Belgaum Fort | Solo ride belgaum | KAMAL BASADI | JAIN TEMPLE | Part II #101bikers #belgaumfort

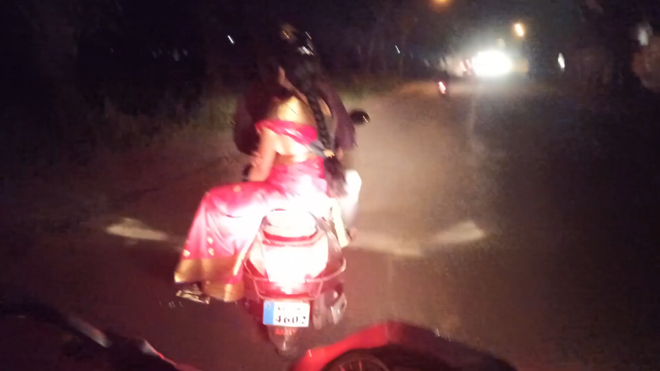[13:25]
हा जो रस्ता तुम्ही पाहताय हा किल्ल्यातला आणि सिटी ह्या दोन्हीला जोडणारा रस्ता आहे.